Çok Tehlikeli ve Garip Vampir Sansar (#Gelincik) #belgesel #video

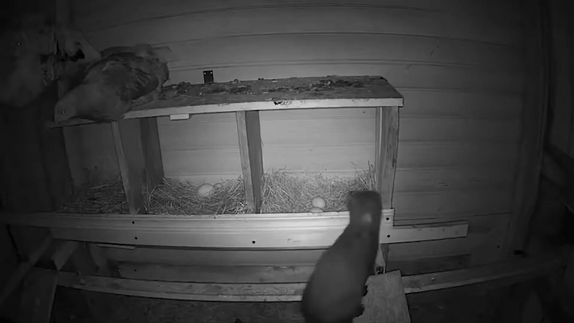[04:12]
insanların yaşadıkları ərazilərə avlanmaya gelir. Və hədəfləri genəlliklə kümes hayvanları, yəni əv kuşları və onların yumurtaları oluyor.
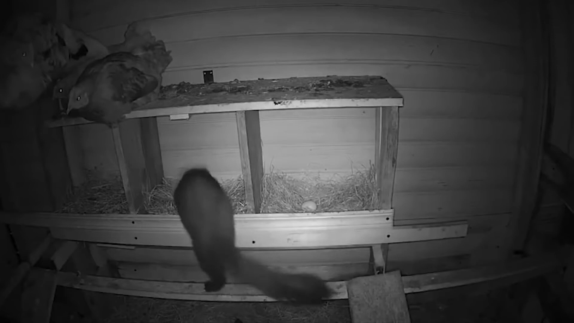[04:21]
Bu küçük avcı öldürdüyü kurbanlarının ətlərini
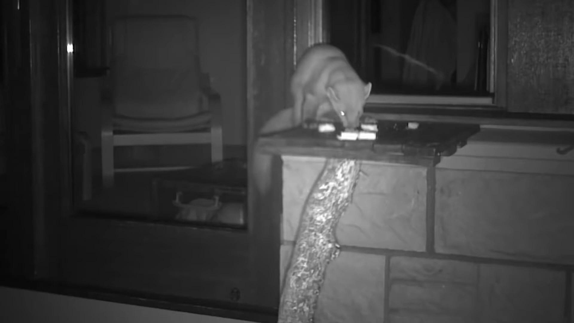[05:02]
Bu videoda sansarın yiyecek arama zahmetine girmeyip direkt olaraq kedinin kasasını yemeğe karar vermesine, kedi açıq bir protest eylemiyle karşılık veriyor.
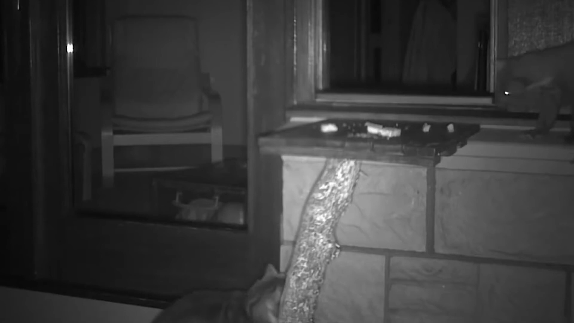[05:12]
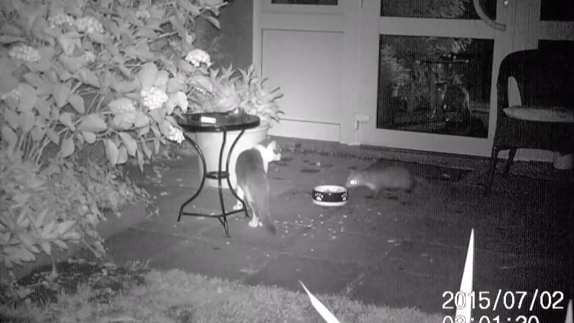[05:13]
Buna karşılık sansar rakibinə atılır. Kedi ise bu yüzlü avcıya karşı koyamayarak çarçalık oranı terk ediyo.
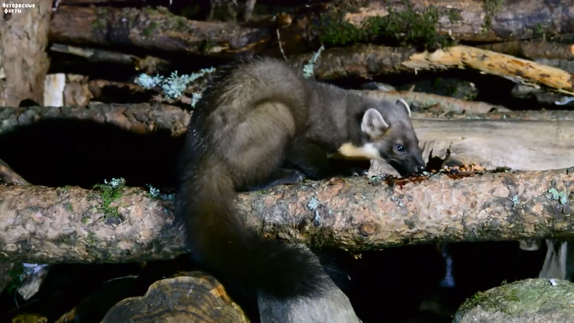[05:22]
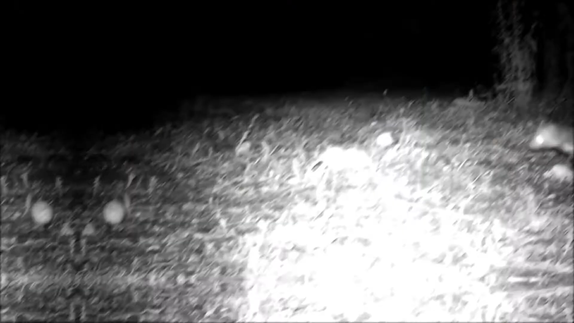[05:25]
Başka bir videoda kedi tarafından daha önceden tespit edilip ve fusu kurulan yere gelip, yemek sofrası açan sansardandır.
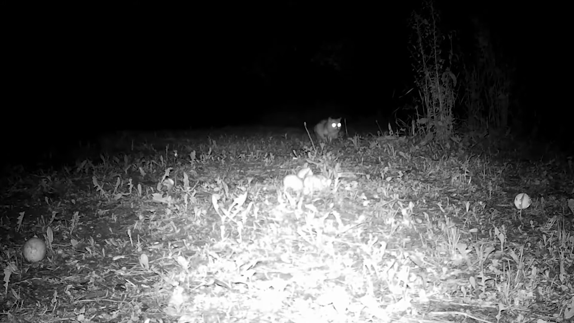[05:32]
Her şeyden habersiz sansarı parlayan gözleriyle dikkatle izliyor. Sonra ise ani saldırıyla sansarı kovuyor.